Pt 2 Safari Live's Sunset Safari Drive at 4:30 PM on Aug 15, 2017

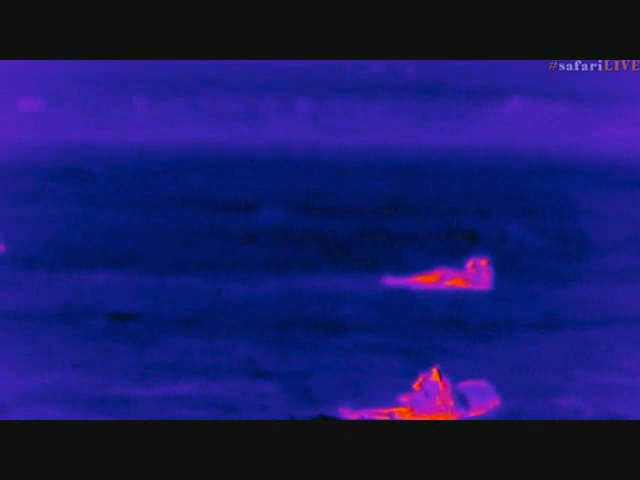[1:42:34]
make up my mind unless any of you would like to let me know what you would like to do should we stay or should we go i'm confident we're not going to lose the cheetah in their current
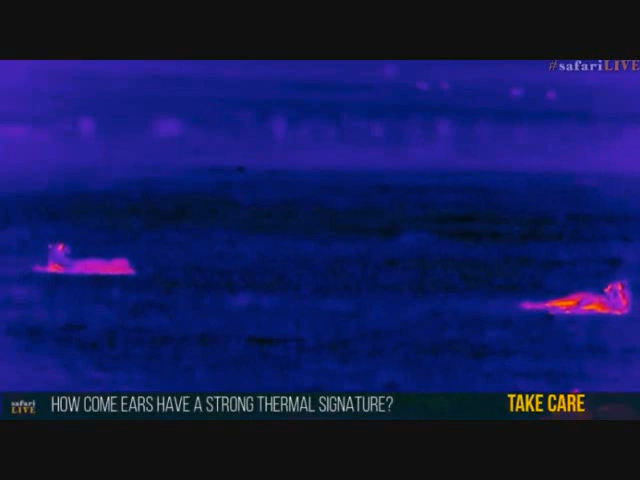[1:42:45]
states so now we back onto the flare the thermal imaging camera and
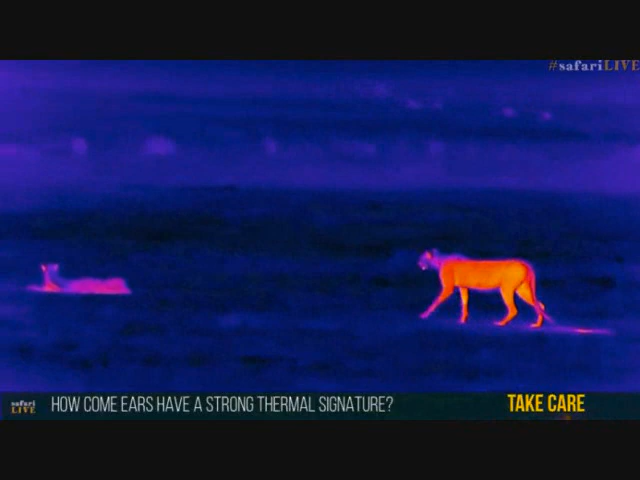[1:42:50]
you'd like to know why the ears are showing
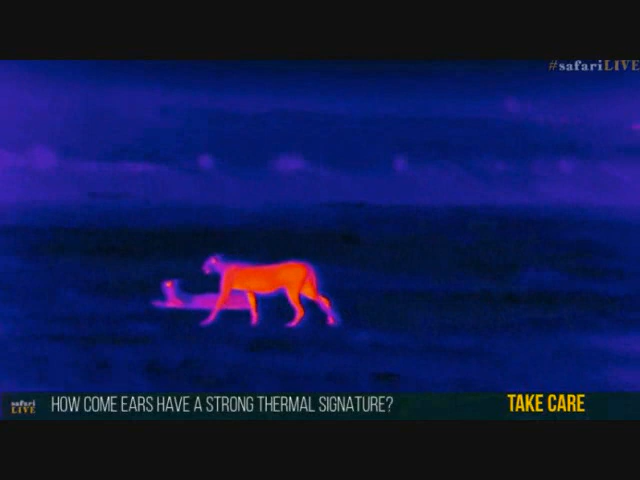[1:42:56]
up hotter than the rest of the body and i guess it's the inside of the ears it's not the outside
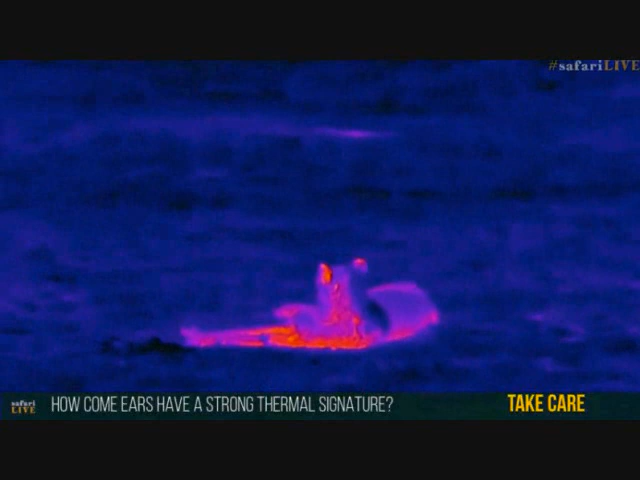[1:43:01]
of the ears so you see the outside of the ear which we're looking at now is warm it's probably because it
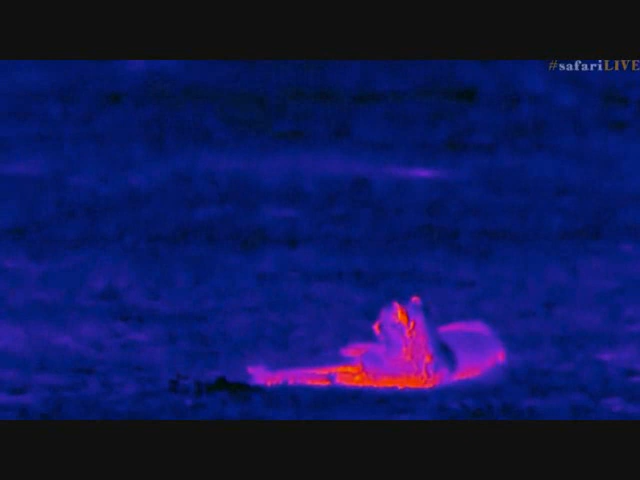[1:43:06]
doesn't have too much fear but it's the inside of the ear the white is the hottest color oh
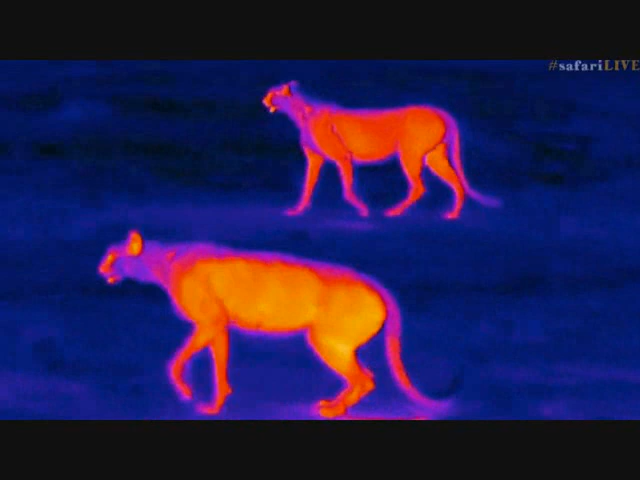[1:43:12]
it looks like they're going back oh there's the there's the little hot patch on the ground i was talking about that gets me so excited um cool well it looks
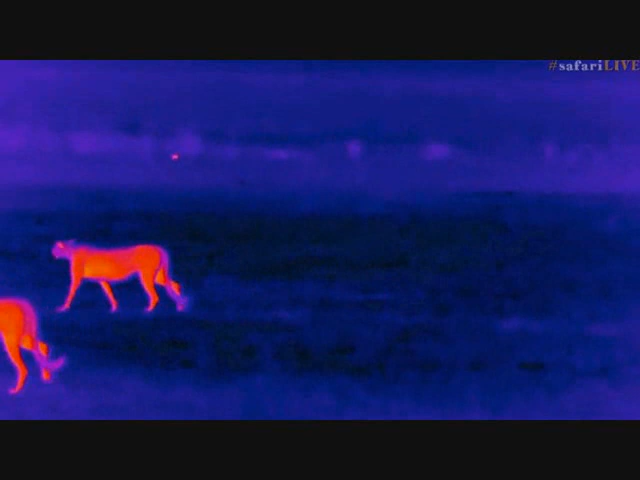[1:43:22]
like the cheetah are going to escort us back towards the kill let's go and see what happens i'm just going to follow from a from a
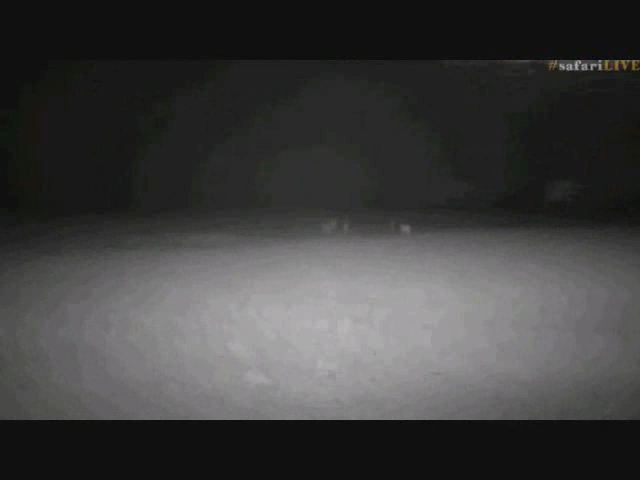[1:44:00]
cool thank you so they are heading back in that direction very very interesting
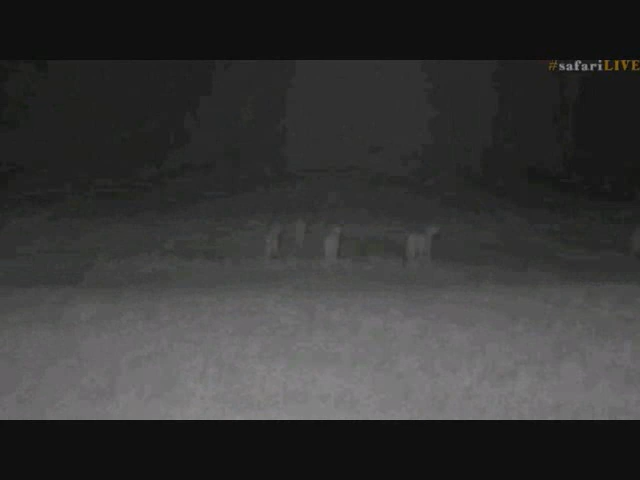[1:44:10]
you would think they would have just not run so far
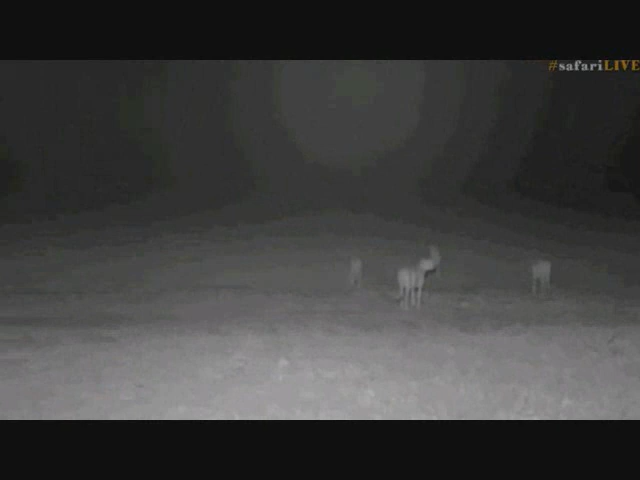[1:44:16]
away initially are they actually even going to go back and have a look it appears like they could well be i just can't stop again i just want to let
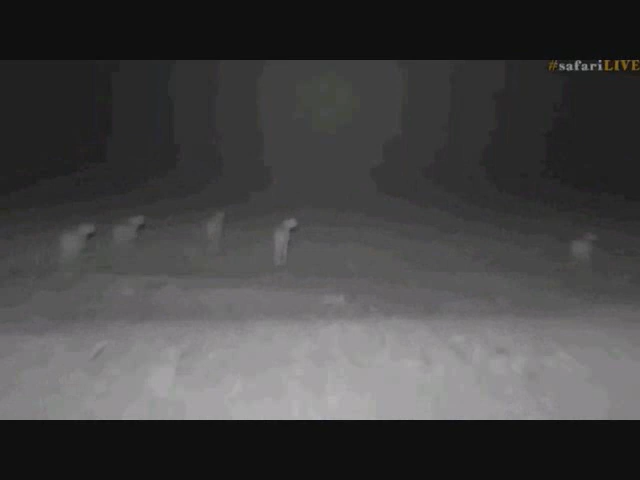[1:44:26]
them have a chance to listen and make sure they know what they're doing so the scan as of the thermal
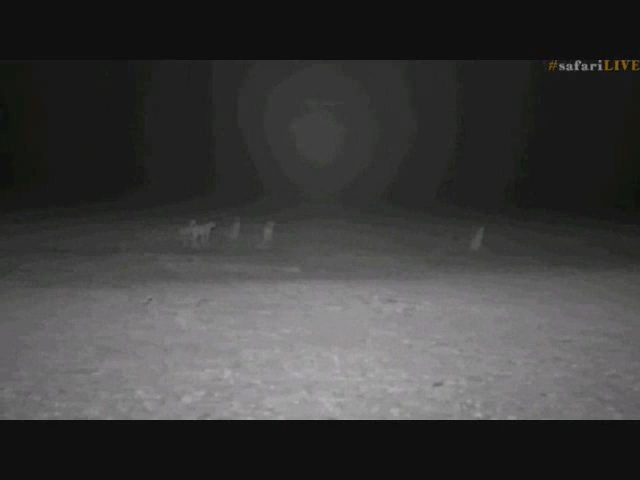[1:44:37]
sorry guys i'm told that every now and then the picture drops that's just to
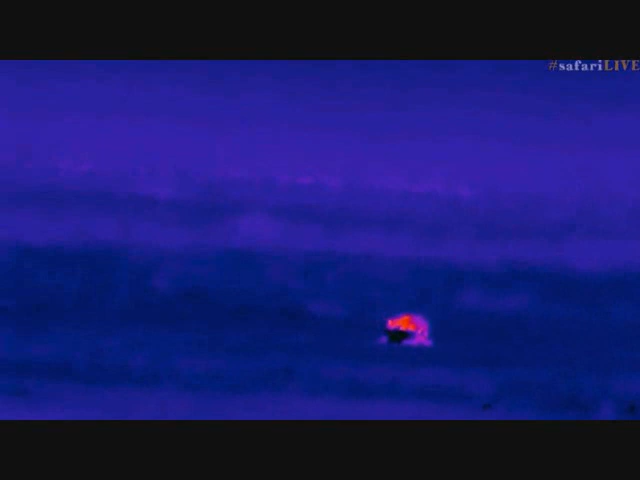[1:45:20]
the thermal camera the flare well we are far far away i'm guessing like 500 meters 400 meters so it gives you an idea of how effective this machine is
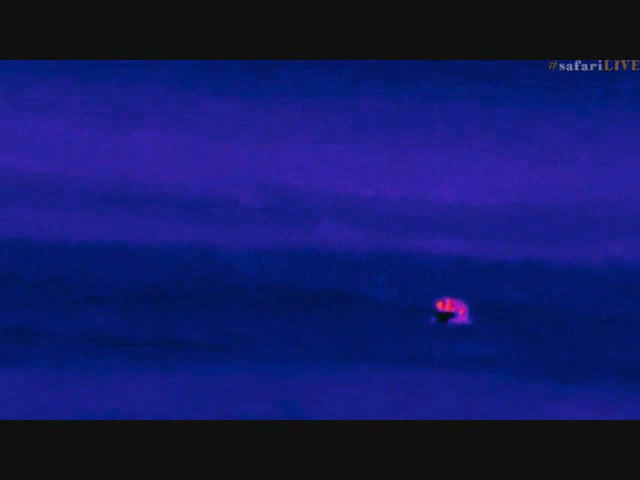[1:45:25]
well you enjoy your snack there hyena the cheetah all looking on kind of wondering what to do next
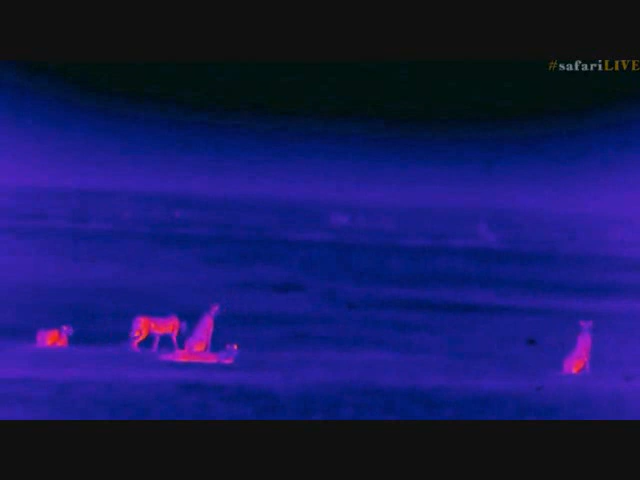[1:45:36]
wonderful well how interesting and how lucky are we to see this action
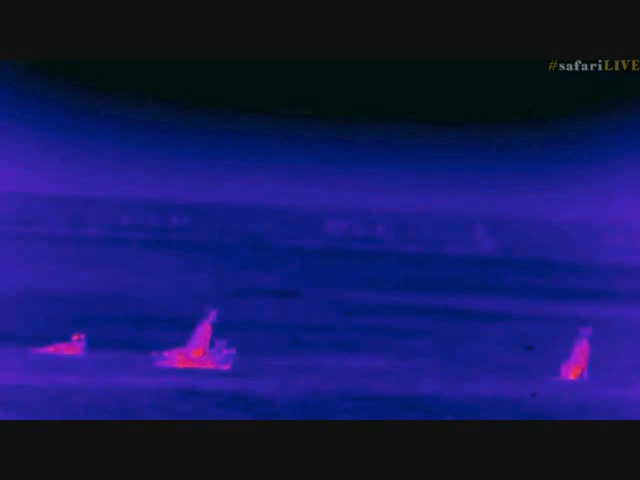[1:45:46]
just interesting behavior the fact that you know
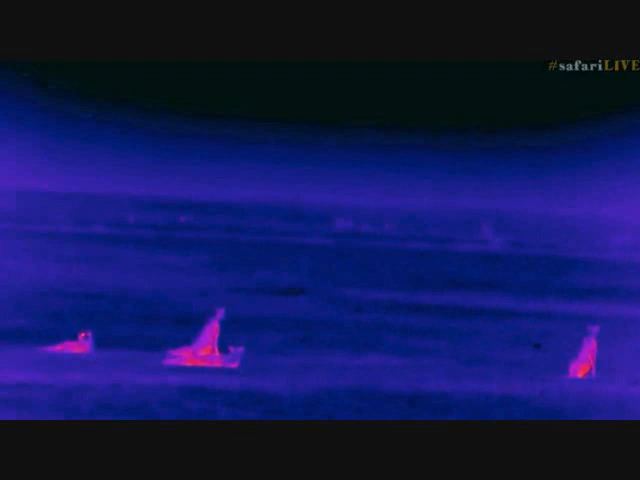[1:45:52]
they can obviously see that far because they're confident in that they're looking at
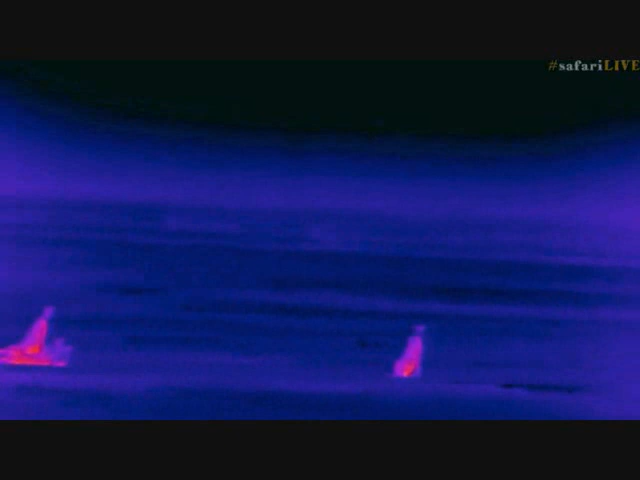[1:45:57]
something whether they can work out what exactly it is i'm
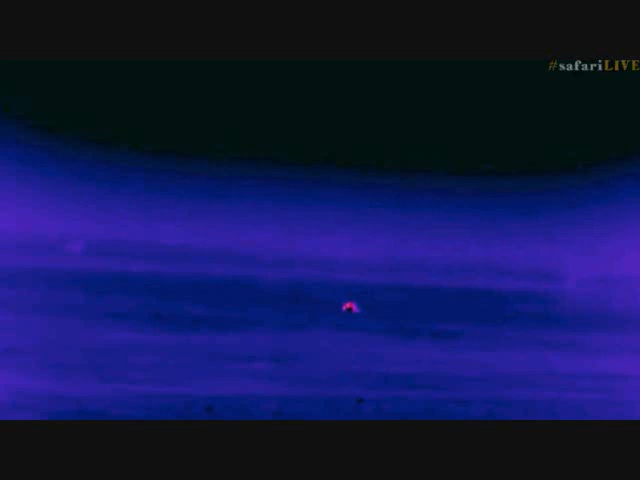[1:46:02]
not entirely certain but what i can assure you is that that hyena is having a great great time
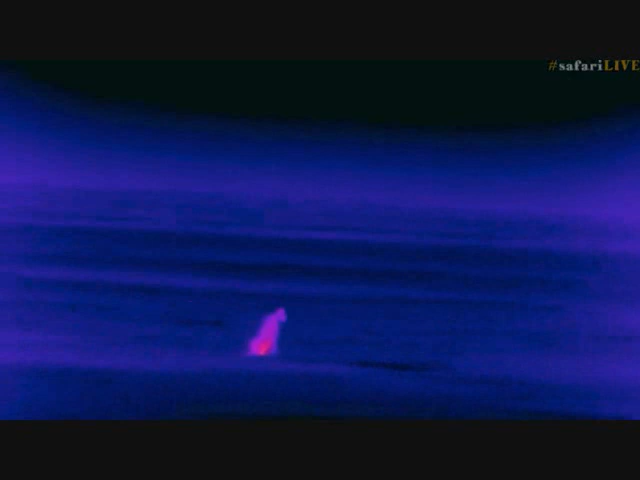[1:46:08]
stumbled upon an easy meal of which there are lots in the mara at the moment
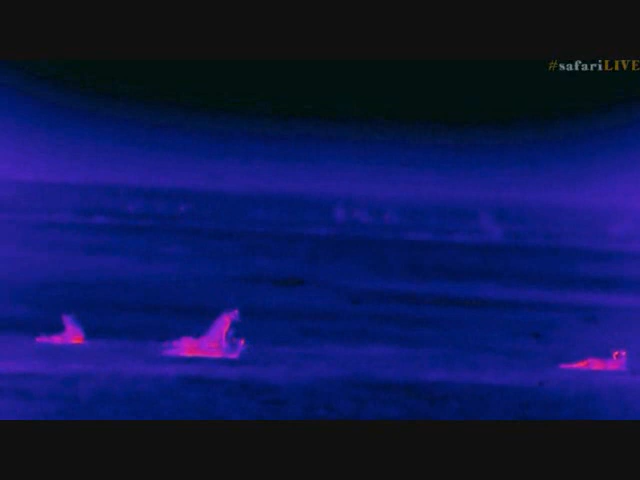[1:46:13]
and it seems like everything is coming to a not a grinding halt but a slowing down to